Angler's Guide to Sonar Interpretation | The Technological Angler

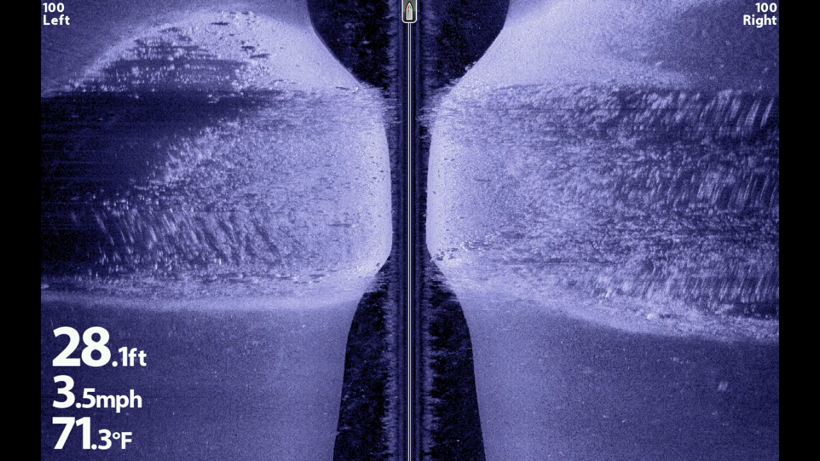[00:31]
On screen: depth 28.1 ft, water 71.3°F, speed 3.5 mph
because you're about to learn how to interpret side imaging down imaging and traditional
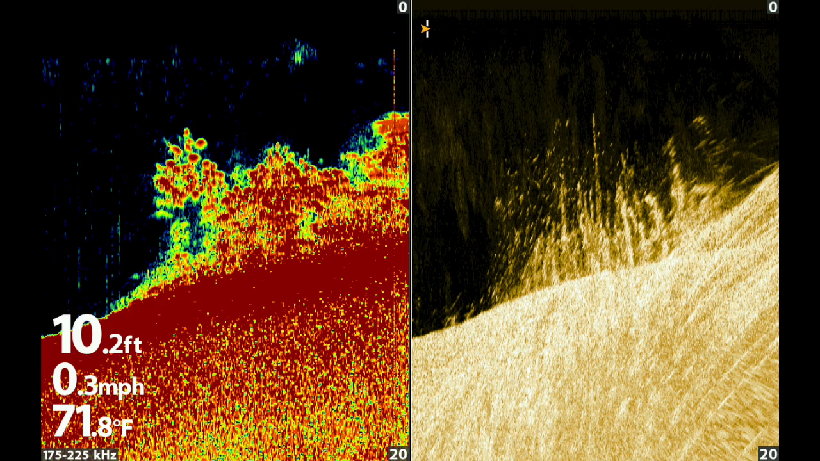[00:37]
On screen: depth 10.2 ft, water 71.8°F, speed 0.3 mph
2d sonar so you can quickly and confidently identify structure fish
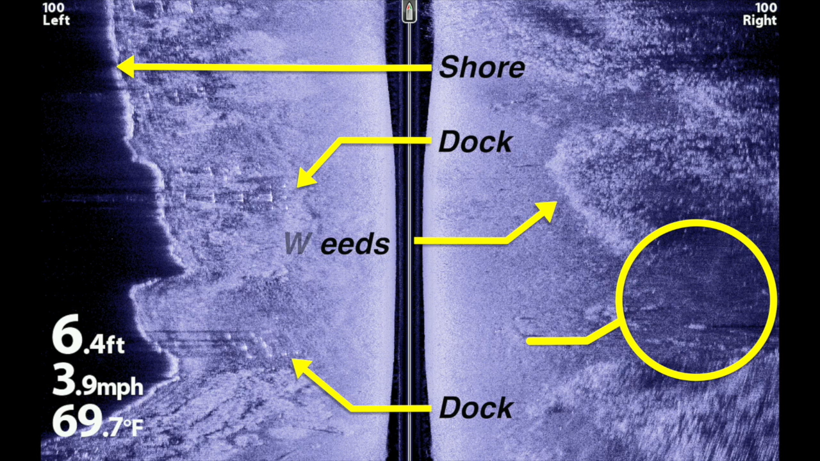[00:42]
On screen: depth 6.4 ft, water 69.7°F, speed 3.9 mph
and other types of important objects that you're going to encounter on
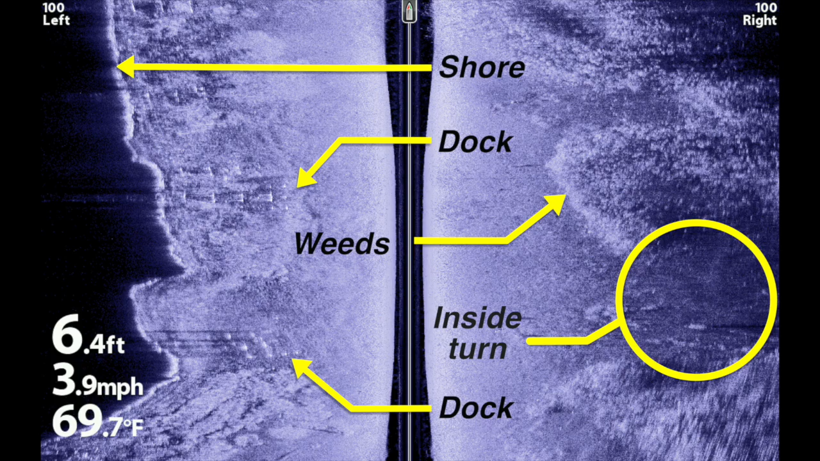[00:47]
On screen: depth 6.4 ft, water 69.7°F, speed 3.9 mph
the water while all of the sonar images that you're about to
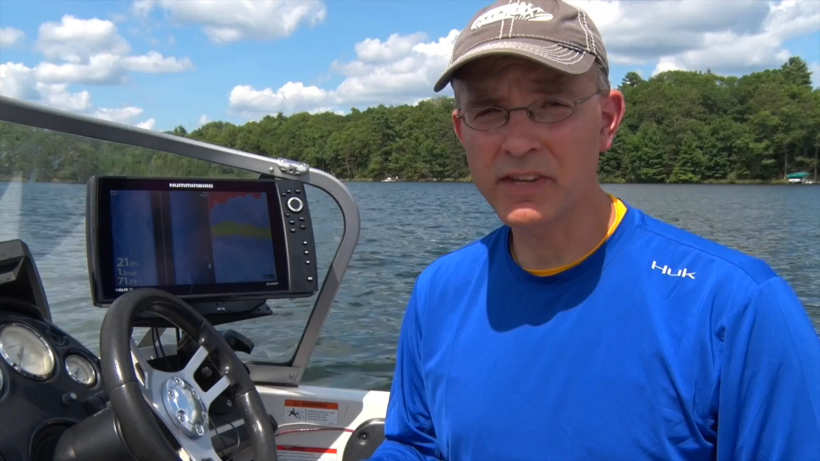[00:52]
see have been collected by and optimized for hummingbird systems the interpretation
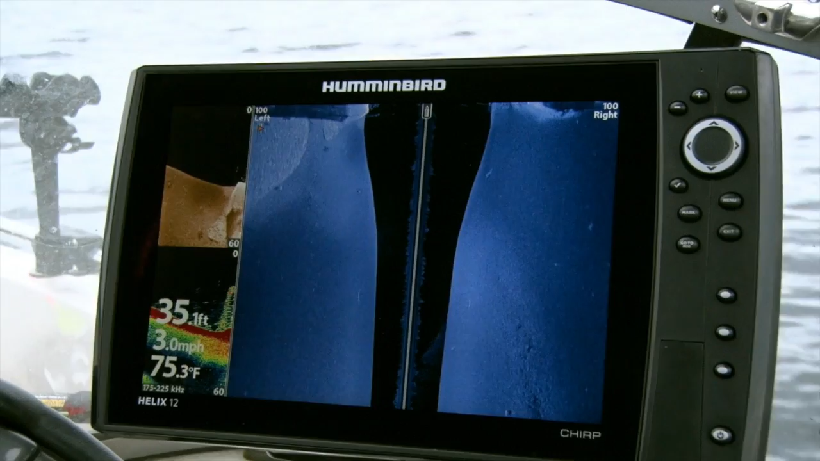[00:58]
On screen: depth 35.1 ft, water 75.3°F, speed 3.0 mph
skills that you'll develop apply to any fish finder no matter which
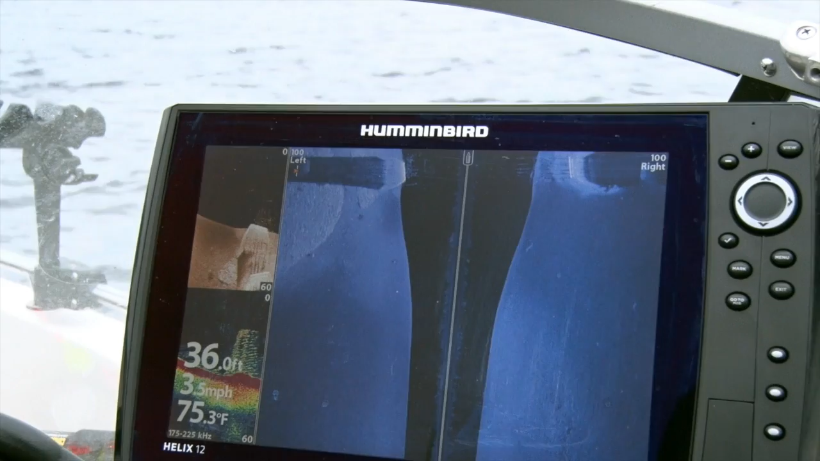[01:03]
On screen: depth 36.0 ft, water 75.3°F, speed 3.5 mph
brand happens to be on the label an important tool that we'll use to further hone our sonar interpretation skills
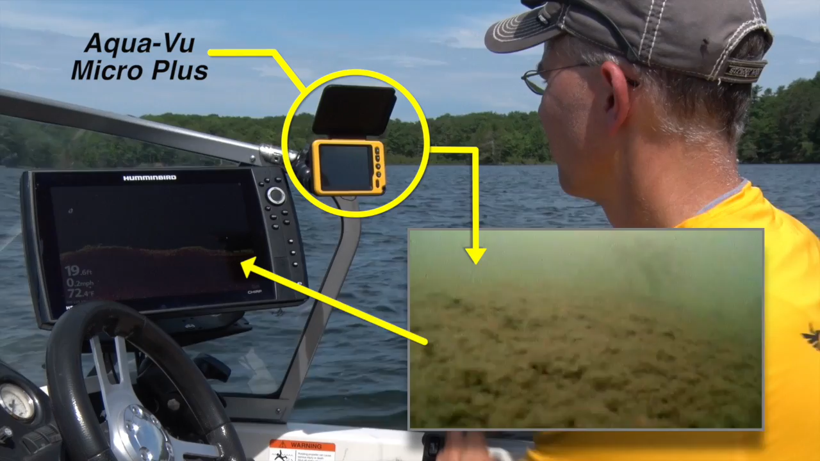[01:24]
will help us to make a visual connection between what our sonar sees and what is actually in the water once we've developed our sonar interpretation
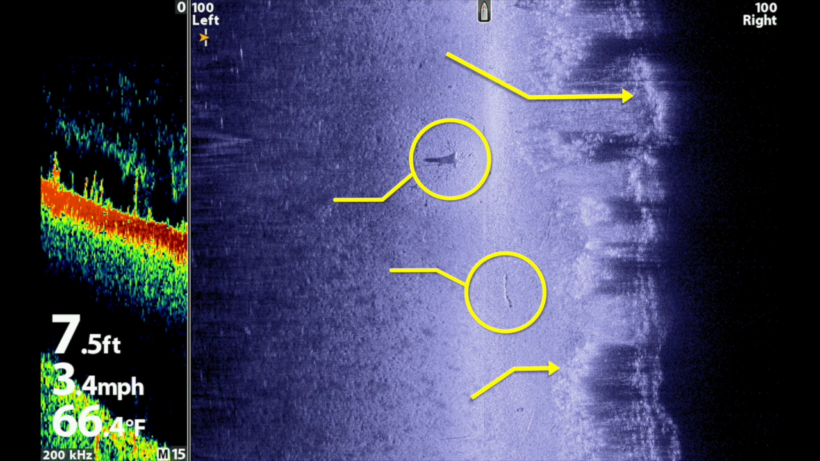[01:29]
On screen: depth 7.5 ft, water 66.4°F, speed 3.4 mph
skills you'll have a chance to practice on a variety of sonar images that are just like
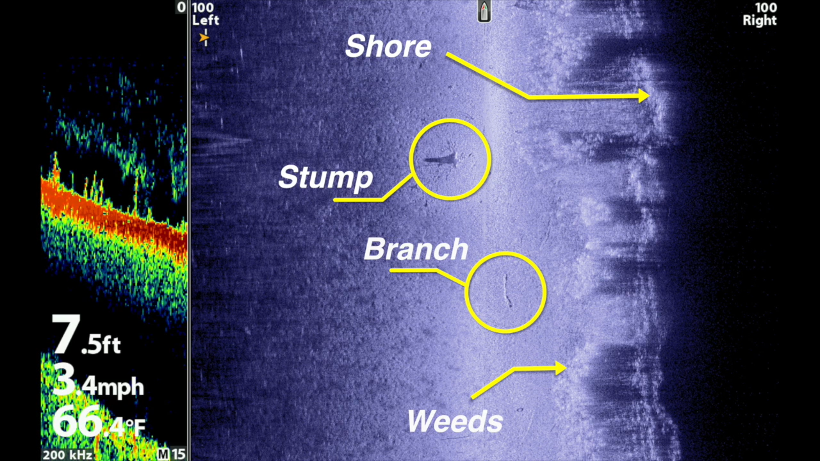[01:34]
On screen: depth 7.5 ft, water 66.4°F, speed 3.4 mph
the ones that you'll collect using your fish finder then we'll work on a
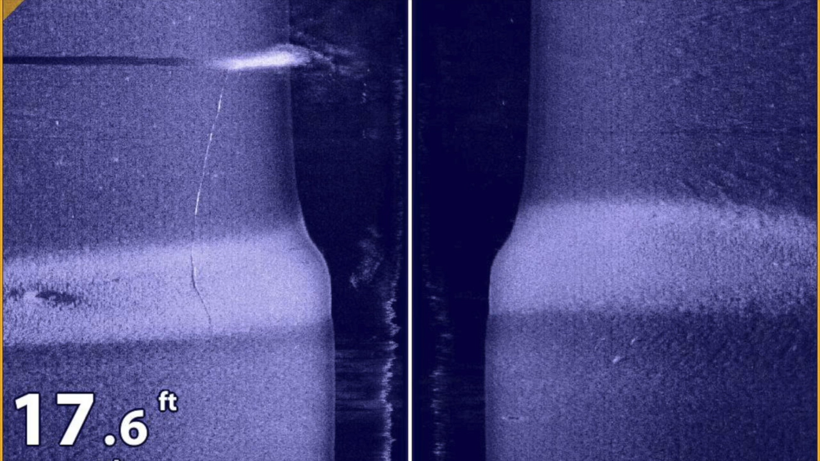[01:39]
On screen: depth 17.6 ft
couple of sonar puzzlers that will test your newly developed skills as well as provide some additional insights into how your fish finder operates